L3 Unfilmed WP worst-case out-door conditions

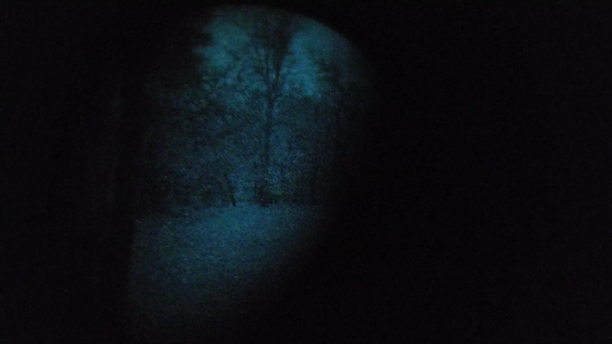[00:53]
Arizona quality yet. So, it's also 100% cloud cover. You can see there's absolutely no stars.
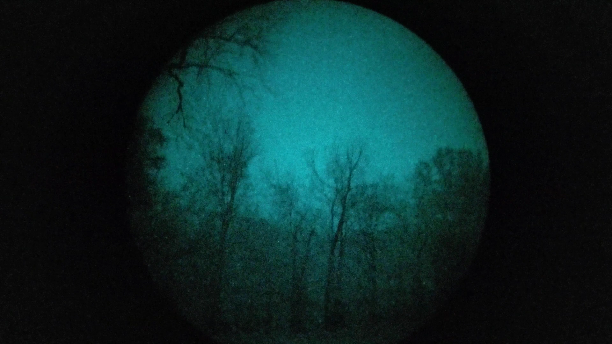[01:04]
You can hear the rain in the background. And this is what you can expect from a quality L3 filmless system in these conditions.
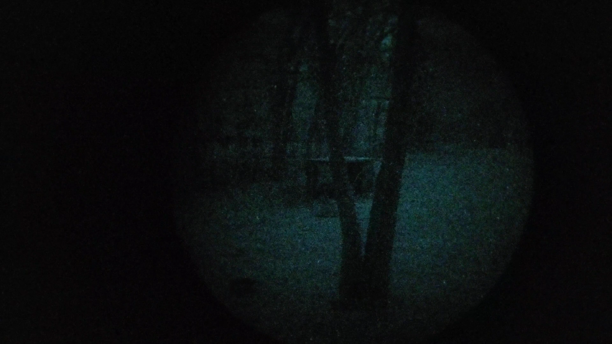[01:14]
You can see we're able to see easily into open spaces.
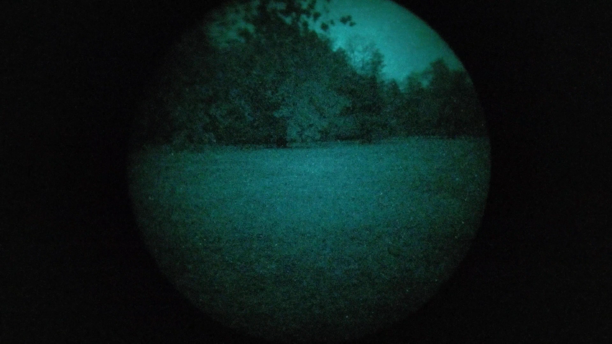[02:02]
You can see under the shadows of those trees out in the open. You can see the feeder hanging inside the chicken coop there, and it looks better in person.
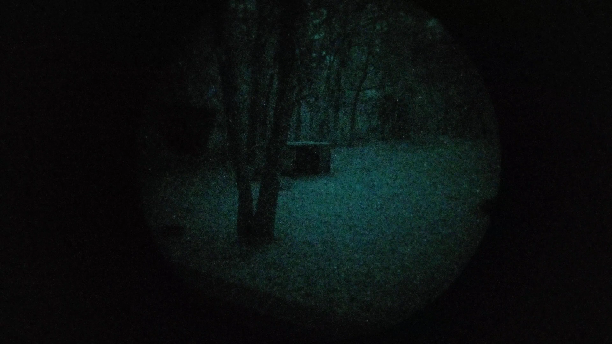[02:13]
Things usually don't look that great through a camera with nods. Holy depth perception, Batman. This is difficult. Some tree cover there. We can easily see into it, under it.
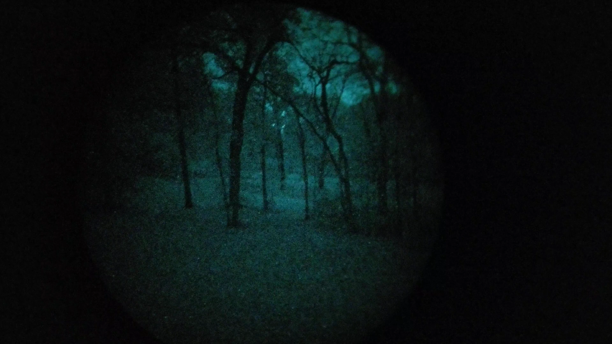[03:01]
Some tree cover here. See into that. See into there. See into the chicken coop. You can see two chickens roosting dead center zone one on that branch.
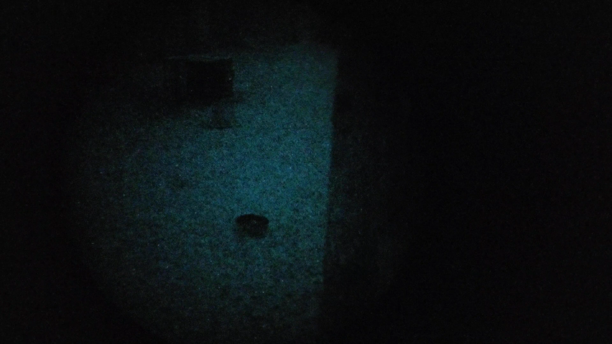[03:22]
Water bowl, or basin, rather.
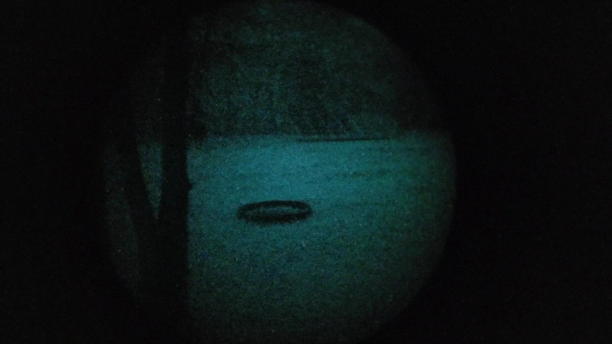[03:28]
You can see under the solar array.
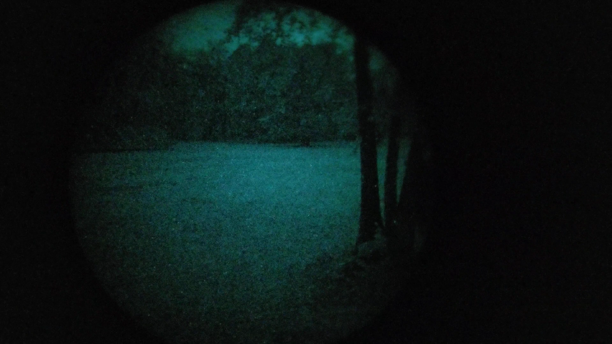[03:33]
Long story short, even in extremely challenging conditions, L3 filmless will generate a very useful image.
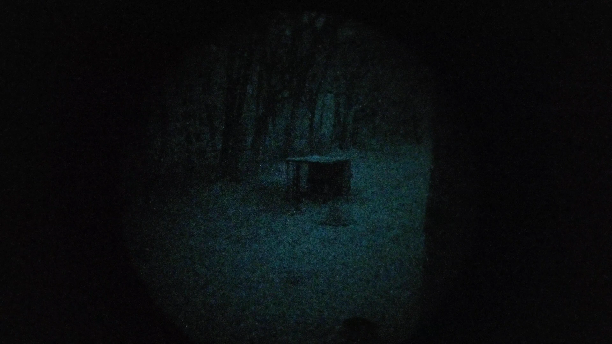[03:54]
Here, boy. Come here. Come on. See, you can see him get up. Walk out of the chicken coop. Come on, boy. Here, boy. Good boy.
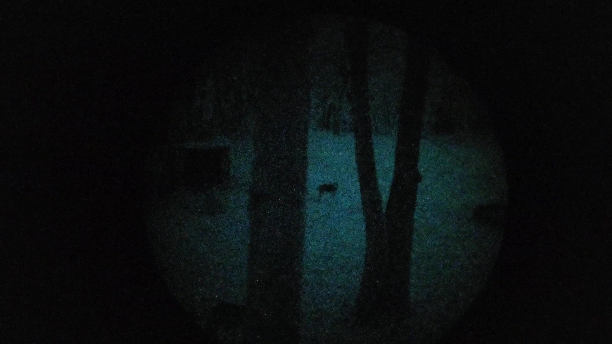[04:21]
He's happy. He's wagging his tail. He's looking for us. Even he probably can't see very well at all in this kind of lighting. This is as close to a superpower as I've gotten so far.